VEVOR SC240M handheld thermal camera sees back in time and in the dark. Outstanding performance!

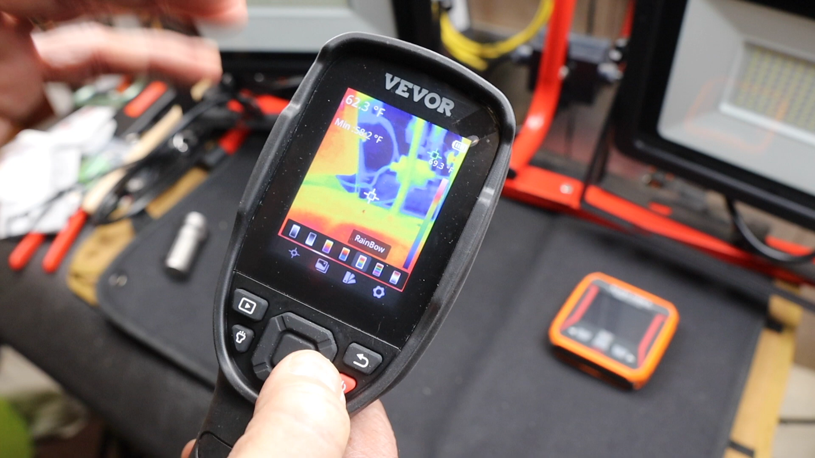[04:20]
This is reading infrared temperature
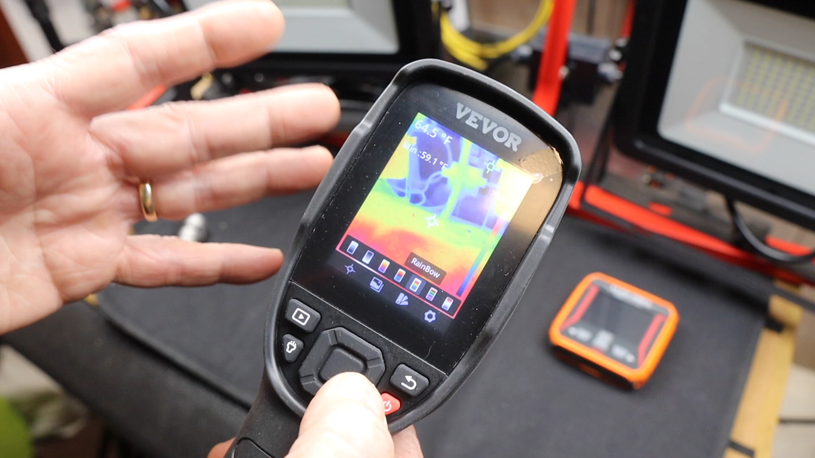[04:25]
infrared is much longer wavelength than visible light. So there is no there is no color.
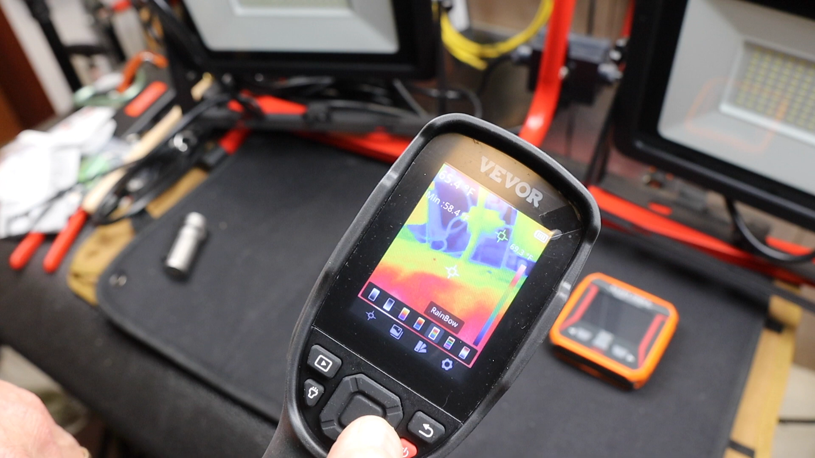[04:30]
It's made the computer inside here is manufacturing a color.
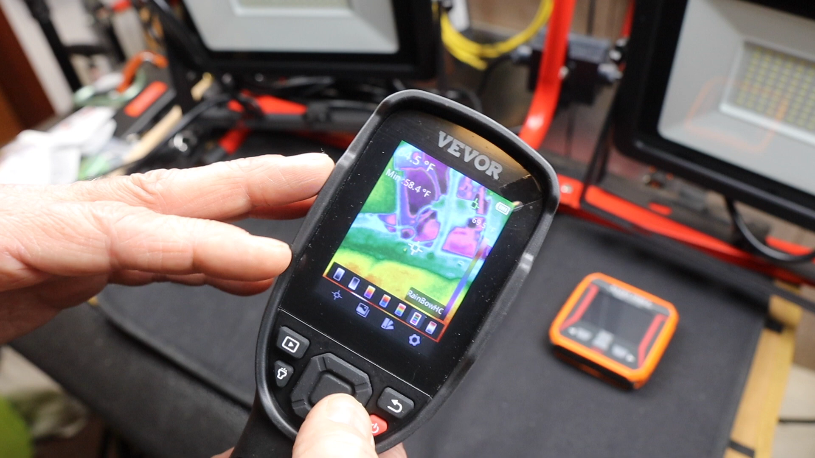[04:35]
So of course, it can give you the option to choose whatever color it is that you want. I'm going to go with iron.
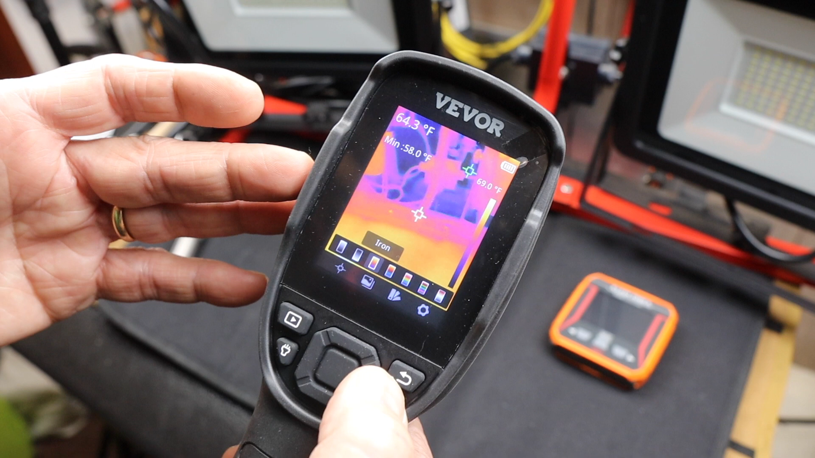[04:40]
On screen: spot 64.3°F
And then last settings, there's all kinds of different ones.
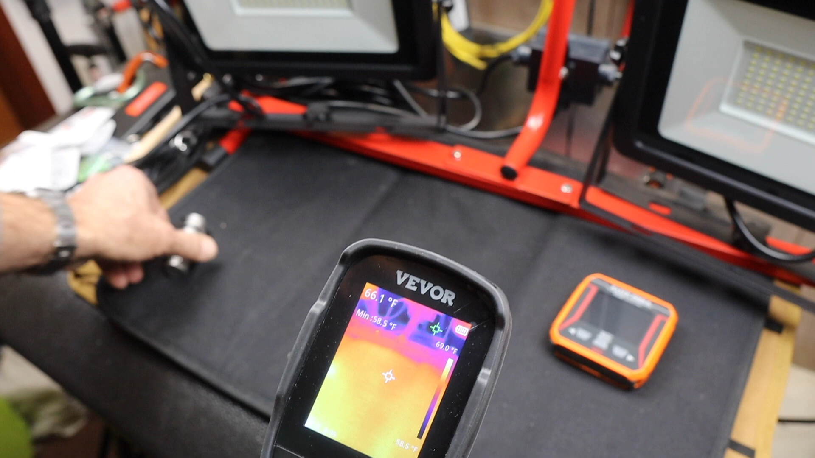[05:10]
On screen: min 58.5°F
One thing I like about it is I can quickly take a picture. So the moment I want something, say my hand, I can pull the trigger, which I just did.
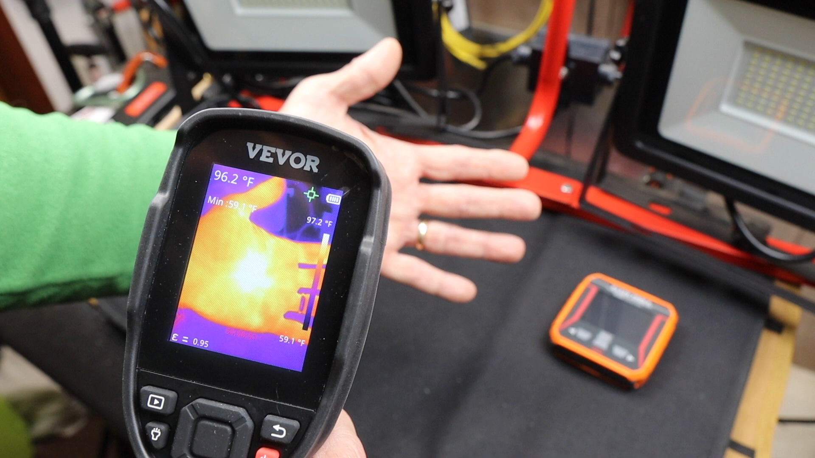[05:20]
On screen: min 59.1°F, scale top 97.2°F, scale bottom 59.1°F
And this one, it's starting a movie. I can stop the movie. I can save the movie if I want. Or I can also take a picture. Let me save that movie. There we go. So I just snapped a picture.
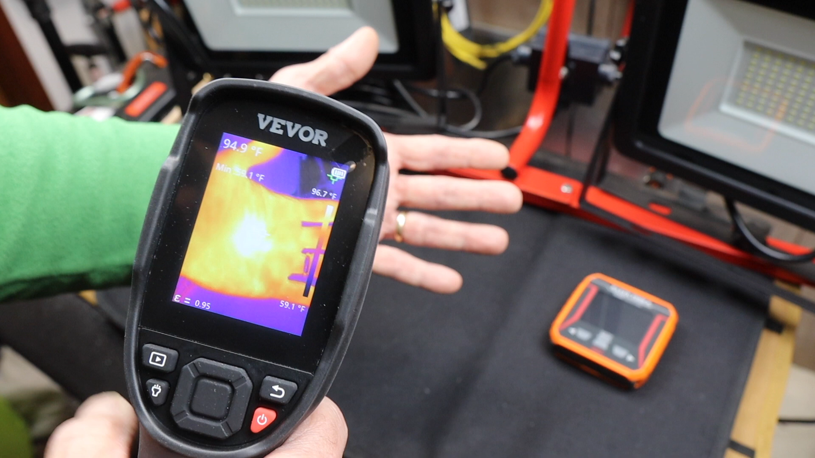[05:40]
On screen: scale top 96.7°F, scale bottom 59.1°F
If I, if I click the trigger fast, then I get the photo. If I click it a little slower, you can see there's a movie button starting.
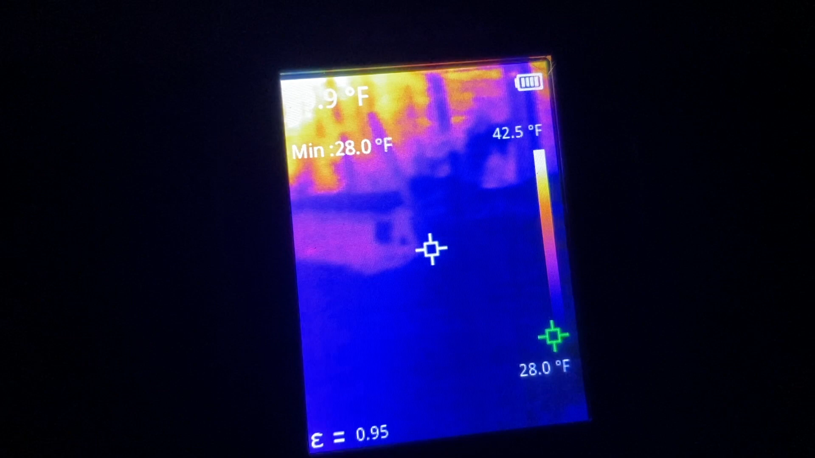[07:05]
On screen: min 28.0°F, scale top 42.5°F, scale bottom 28.0°F
Uh, he's walking around. It's actually pitch black outside.
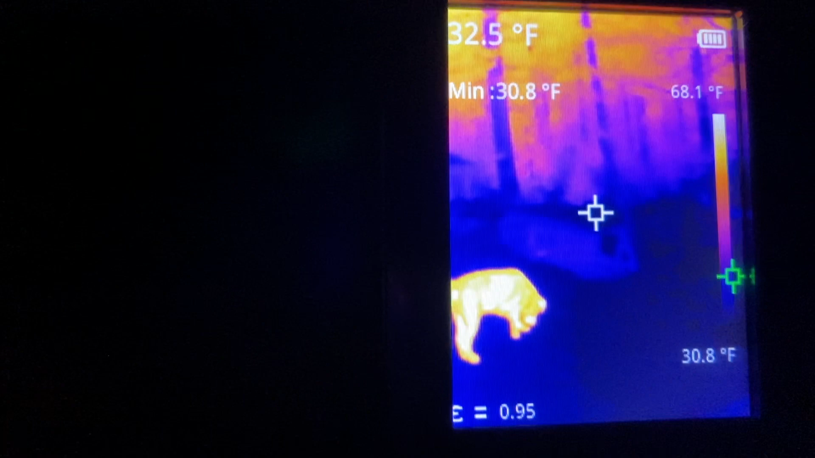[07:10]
On screen: min 30.8°F, scale top 68.1°F, scale bottom 30.8°F
I've got the, uh, Vever camera on the right and you can see the,
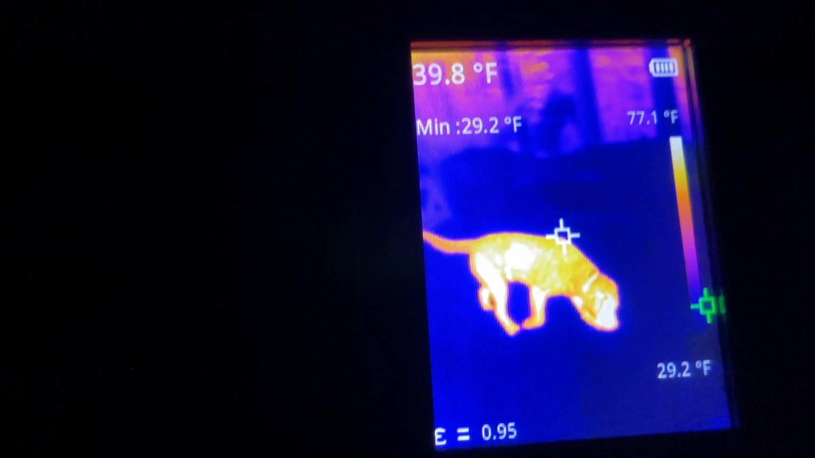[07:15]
On screen: spot 39.8°F, min 29.2°F, scale top 77.1°F, scale bottom 29.2°F
whoops, sorry about that. Hmm. I guess that's why he's outside.
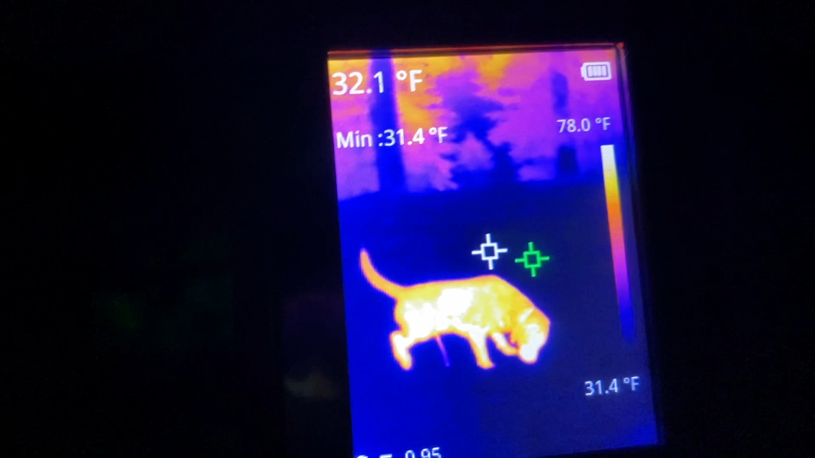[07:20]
On screen: spot 32.1°F, min 31.4°F, scale top 78.0°F, scale bottom 31.4°F
But anyway, there's a little green blinking dot, not on, not the one on the camera, but that's actually finding the cold spot.
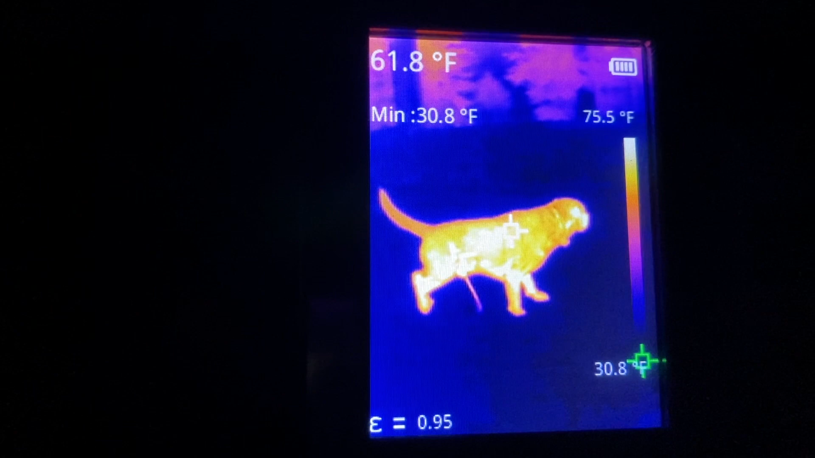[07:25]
On screen: spot 61.8°F, min 30.8°F, scale top 75.5°F
It's going to check that out. Just like a dog.
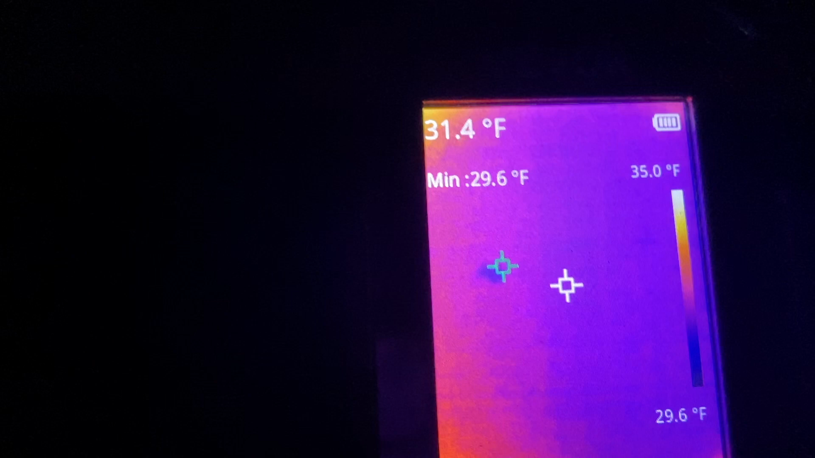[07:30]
On screen: spot 31.4°F, min 29.6°F, scale top 35.0°F, scale bottom 29.6°F
Um, but anyway, there's a green flashing light on the left. That's my dog.
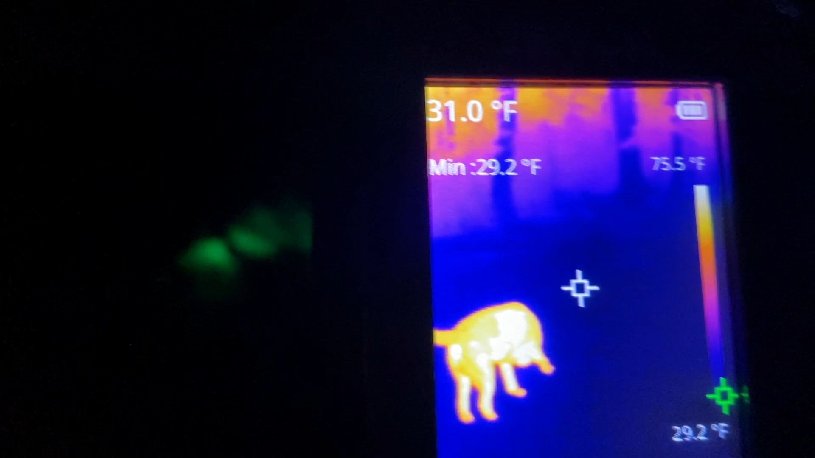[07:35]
On screen: spot 31.0°F, min 29.2°F, scale top 75.5°F, scale bottom 29.2°F
He's got a collar on and I turned on a green flashing light so I could see him, but you can't see him because he's simply not visible.
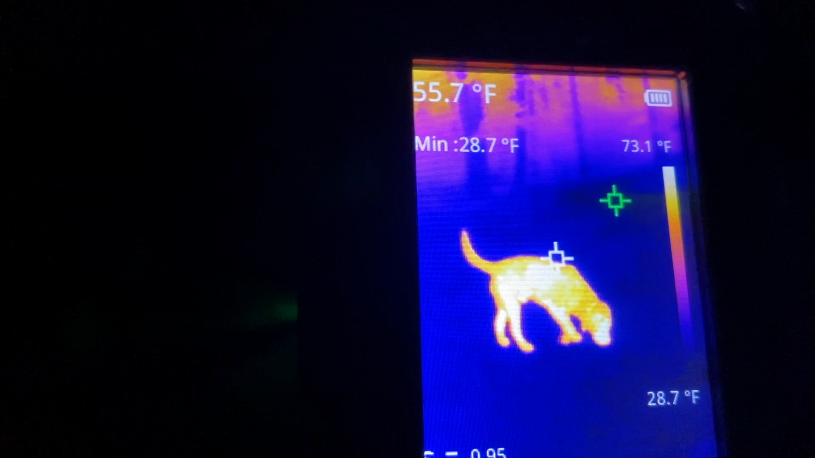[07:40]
On screen: spot 55.7°F, min 28.7°F, scale top 73.1°F, scale bottom 28.7°F
There's no external light, but through the camera, it's quite obvious there.
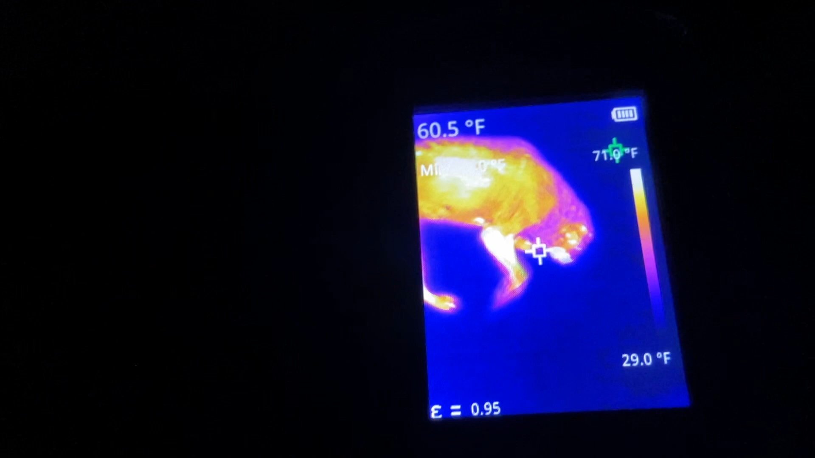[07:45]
On screen: spot 60.5°F, scale bottom 29.0°F
I just, took a picture of him and you can see that he's, uh, you know, sniffing the ground.
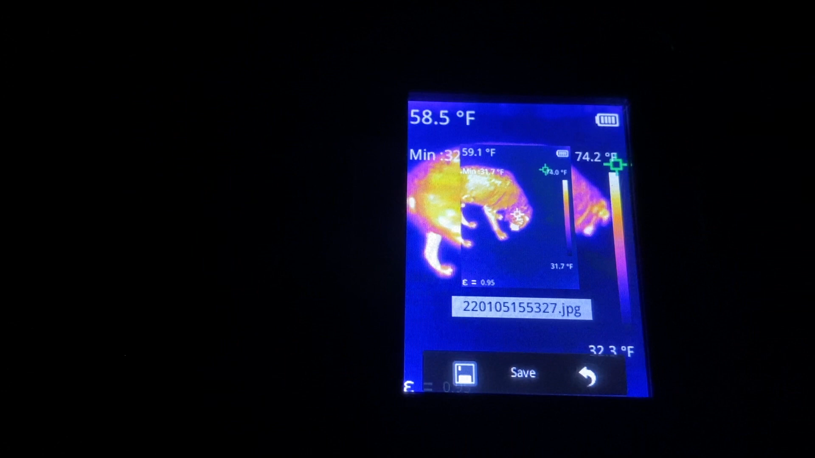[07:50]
On screen: spot 58.5°F
I don't know if he can see, he can't see, there's no light.